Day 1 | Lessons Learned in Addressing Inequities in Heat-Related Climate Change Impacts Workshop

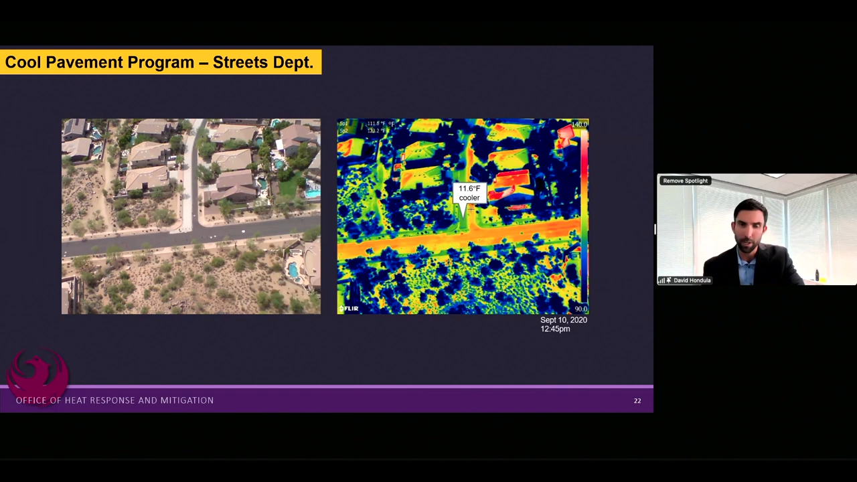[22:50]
You can see on the left picture there, the street that goes vertically on the slide seems to have a zebra pattern. It's halfway through receiving its cool pavement treatment. And the Street Transportation Department invested in a very rigorous evaluation process with our partners at ASU, from which important academic and scholarship is coming forward,